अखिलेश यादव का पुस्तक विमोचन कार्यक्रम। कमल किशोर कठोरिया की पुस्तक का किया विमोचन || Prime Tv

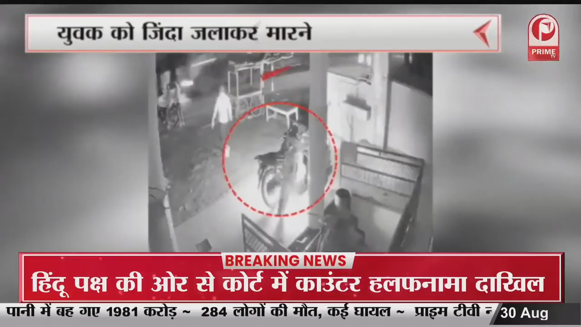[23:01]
آگ لگ گئی تھی یوک کی موٹر سائیکل میں آگ لگنے کا سی سی سی ٹی وی خوٹے سامنے آیا ہے ماملے میں پولیس کی شکایت کے بعد بھی کاروائی نہیں ہوئی ابھی کی شکایت کے بعد بھی کاروائی نہیں ہوئی ابھی
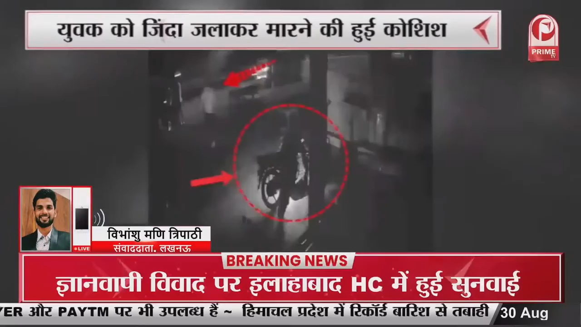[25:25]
جو بادماس روحیوٹی کے وقتی ہے تین وقتی جو سی سی ٹی پوٹیز میں دیکھتے ہوئے ن ان تینوں کی پہچان کرتے ہیں ان تینوں بادماسوں پہ بھی کاروائی کی جا رہی ہے